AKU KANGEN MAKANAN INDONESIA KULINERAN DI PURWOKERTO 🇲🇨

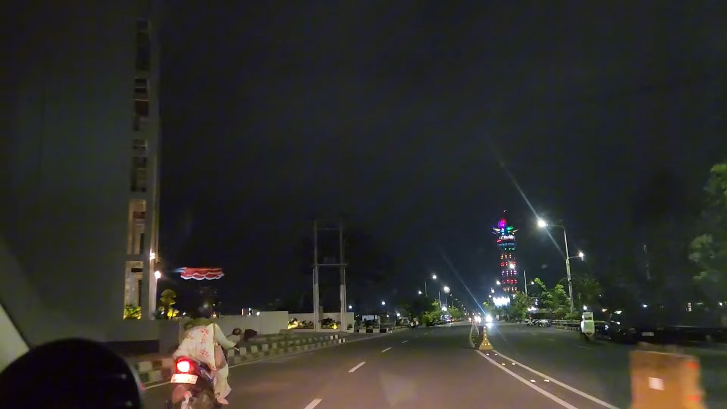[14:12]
Tuh, nanti kita akan cari tempat di trotoar buat nongki. Tuh, itu menara pandangnya. Tuh. Oh, ini menara, hah?
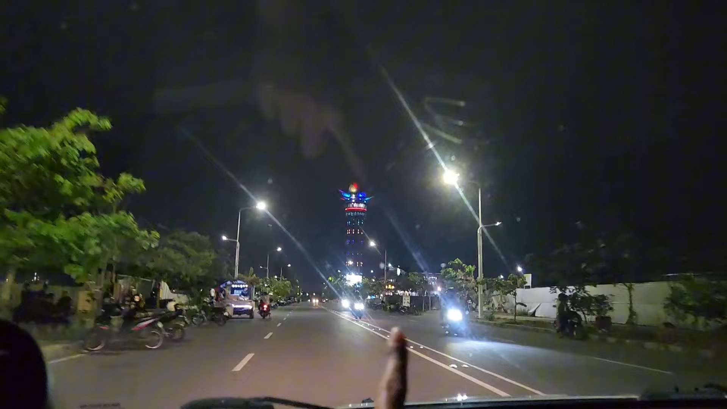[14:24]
Menara teratai, pandang apa? Pandang-pandang aja. Ini menara teratainya tuh, teman-teman.
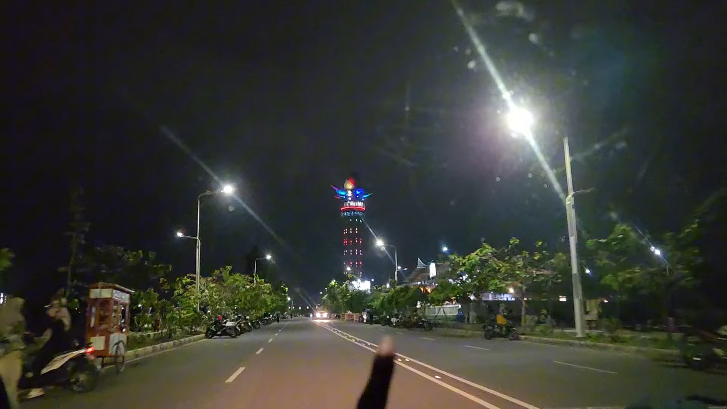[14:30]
Tuh. Aku belum pernah naik ke atas. Ngapain juga. Tuh guys, di sepanjang jalan ini banyak sekali tempat tongkrongan.
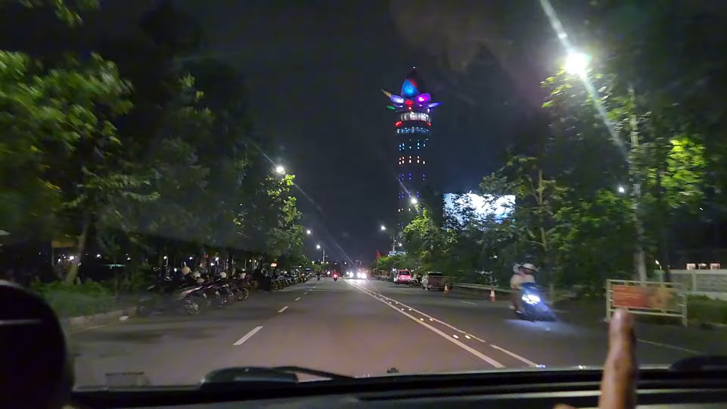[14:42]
Tongkrongan ramah di dompet nih.
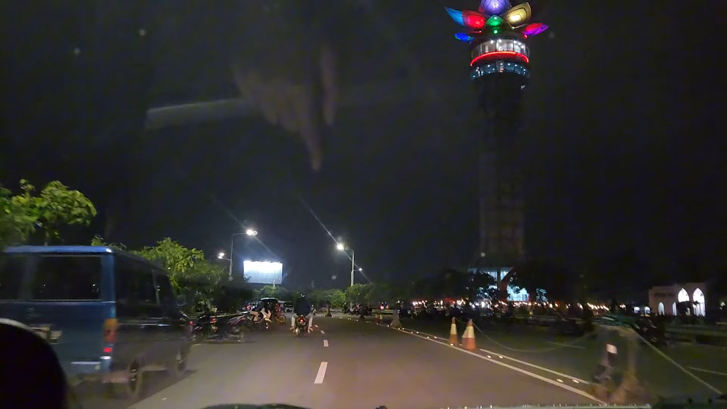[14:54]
Kiri aja ya, gitu kan.
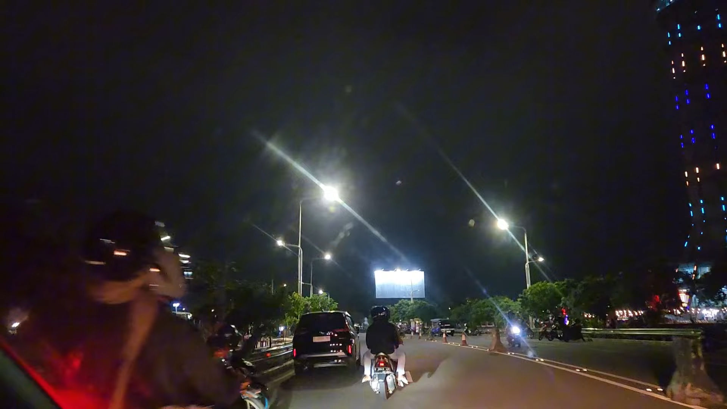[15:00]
Kita akan nongkrong atau nongki di pinggir jalan atau trotoar dengan pemandangan menara teratai. Oke, kita mau cari tempat parkir dulu, gengs.